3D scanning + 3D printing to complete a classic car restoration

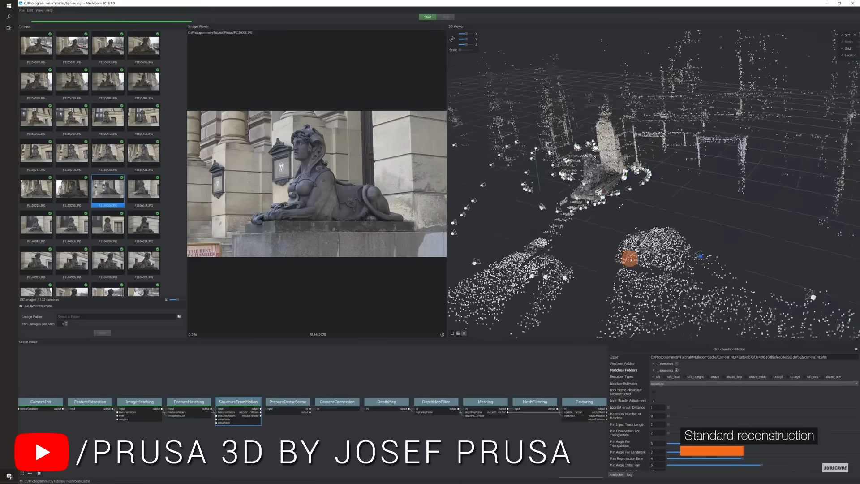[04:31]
It takes you through how the interface works and a typical workflow and this suited my object quite well. What I would say about this software is it looks quite complicated and there's quite a lot of settings, however there's not that much you need to learn to do some basic 3d scanning.
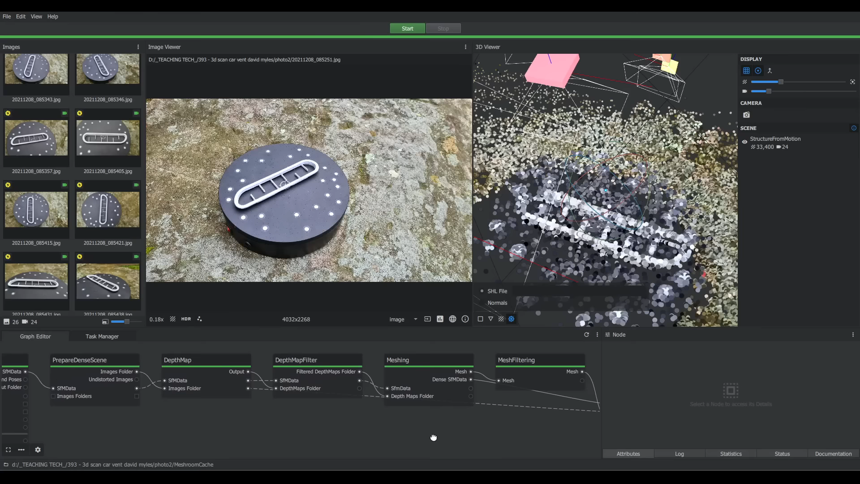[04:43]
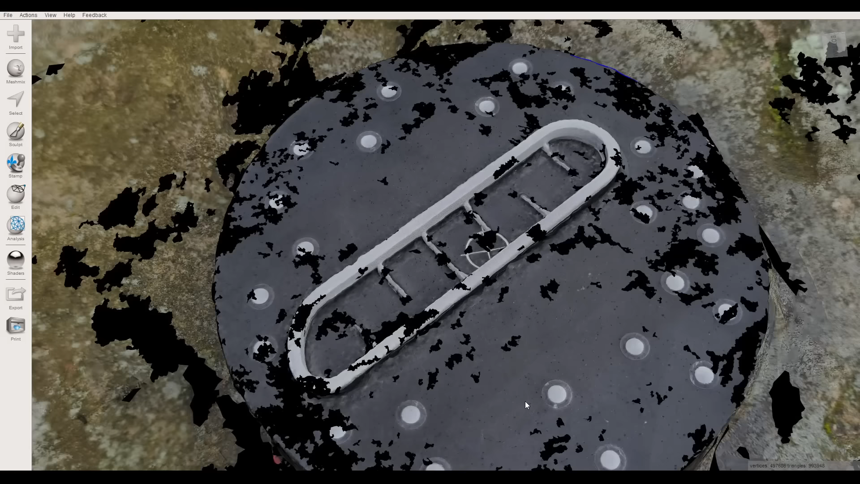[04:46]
As for the final result, well it wasn't too bad from the top, but the underside, despite capturing a lot of data points, is lacking detail around the little fins in particular.
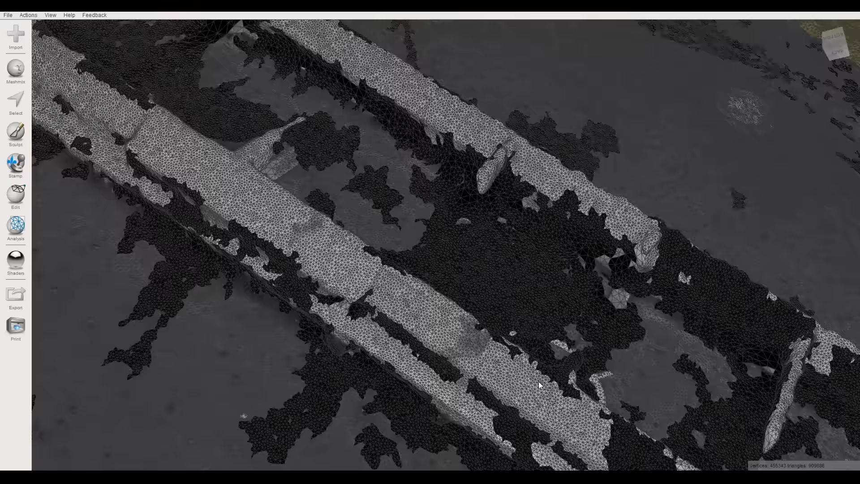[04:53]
All things considered, it's quite impressive considering it was free,
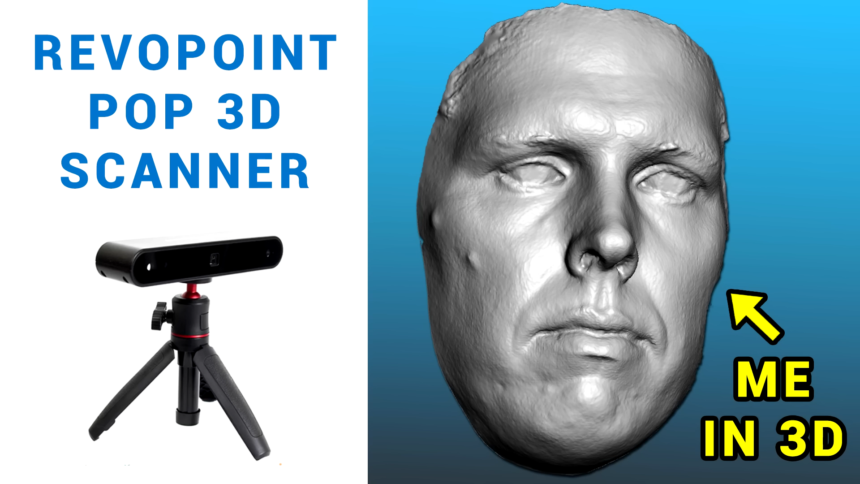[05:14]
Next up is the Revopoint Pop3D scanner that I covered in a previous video.
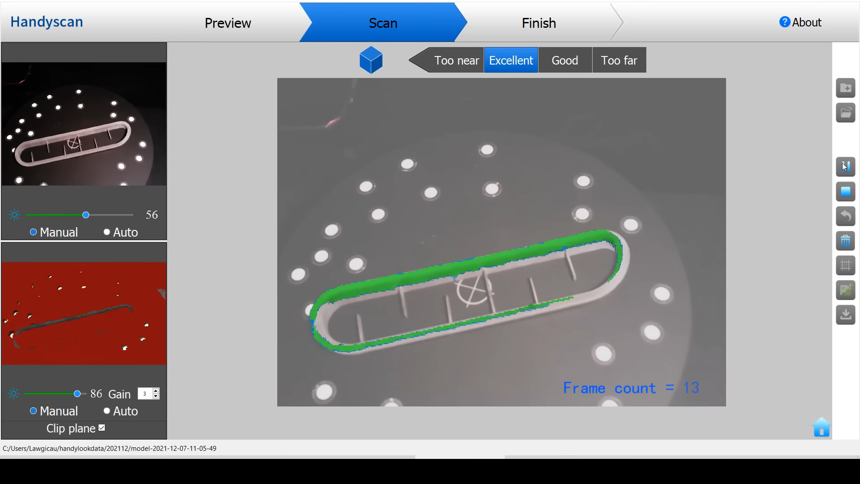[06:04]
there just wasn't enough suitable geometry to maintain proper tracking. After finishing the scan and processing with the supplied software,
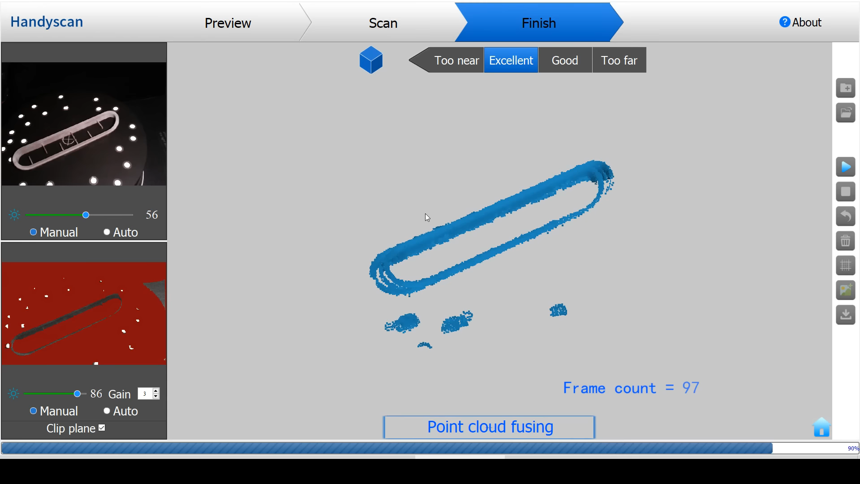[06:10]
it's safe to say the result was underwhelming. This scanner is just not suited to this type of object,
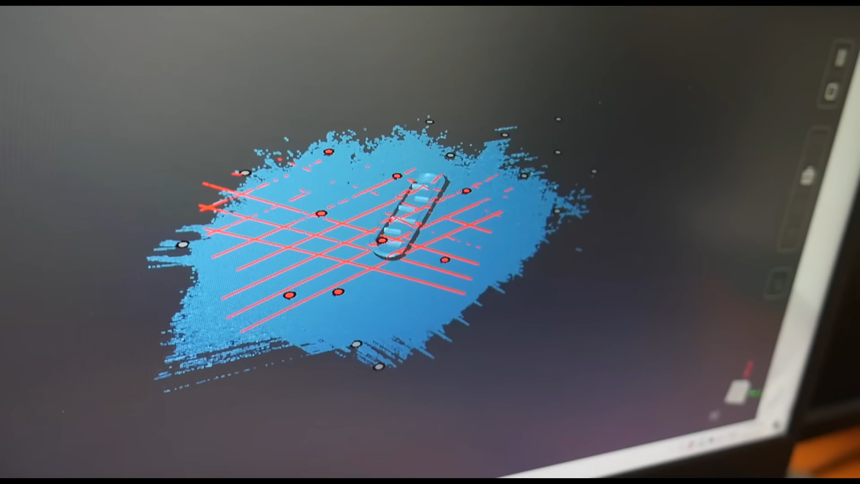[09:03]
Like some of the others, the scanner is handheld, but the refresh rate, tracking of the object and detail is next level.
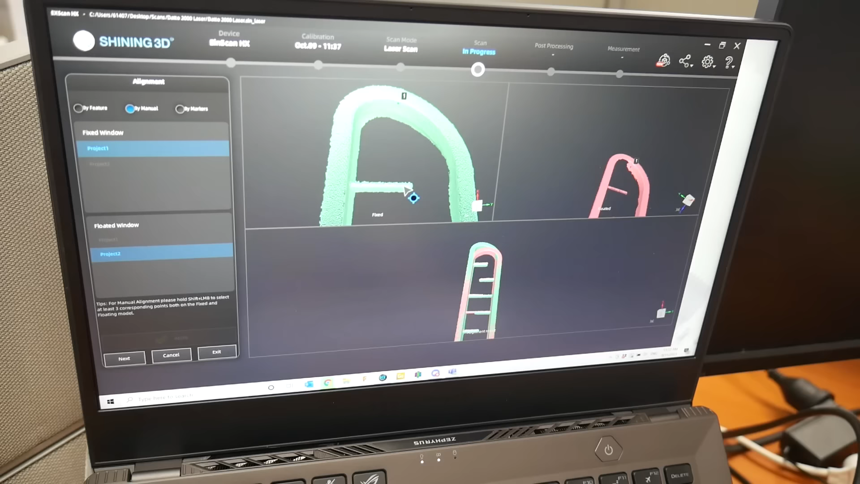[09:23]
Following this, the top and bottom scans were aligned by placing manual markers on matching geometry, and after a couple of attempts, the two point clouds were aligned very nicely.
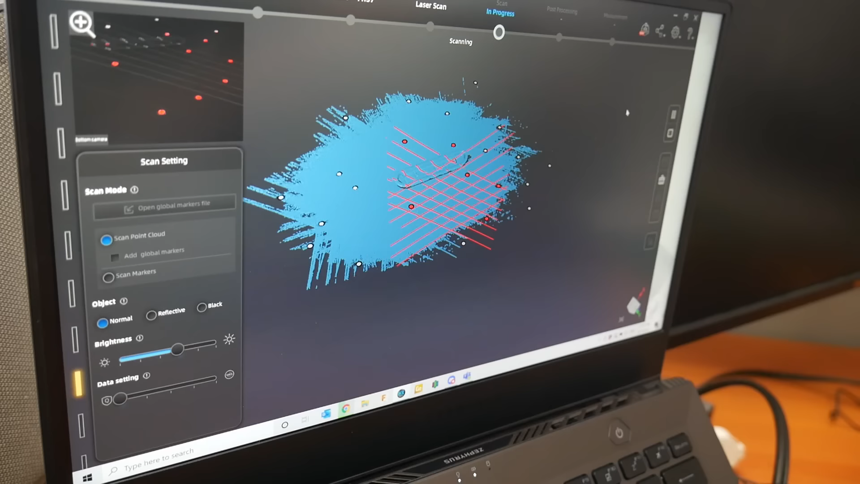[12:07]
Just a reminder that this part is smaller than optimal for Miles' scanner, but even so it gave us the best result. Miles did share a few other projects with this scanner, and they are quite impressive.
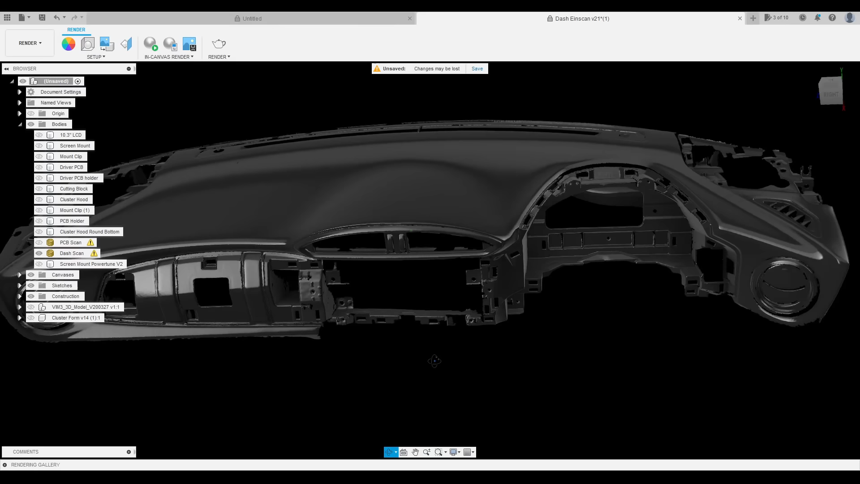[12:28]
And then we have this scan of a car's complete dashboard, with the aim of getting enough detail behind the instrument cluster,
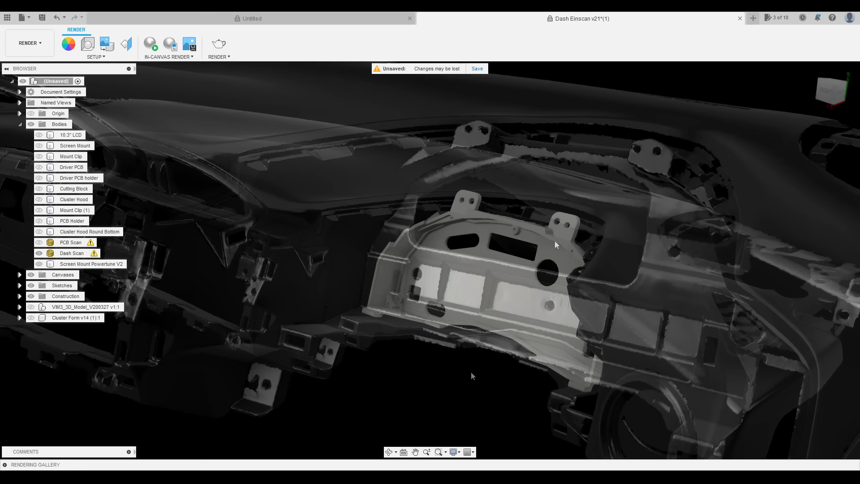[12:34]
to design a 3D printed adapter, that an electronic aftermarket instrument panel can be bolted to.